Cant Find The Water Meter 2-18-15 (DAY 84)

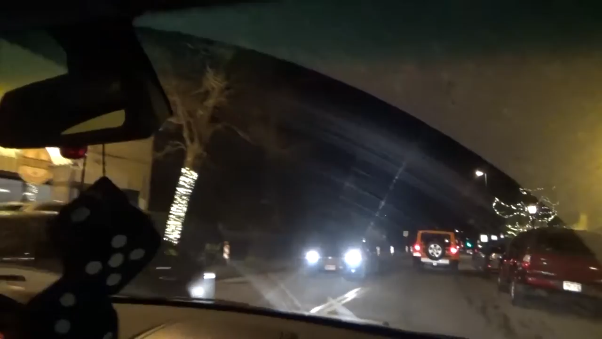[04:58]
This is why. This is downtown Denver for you guys.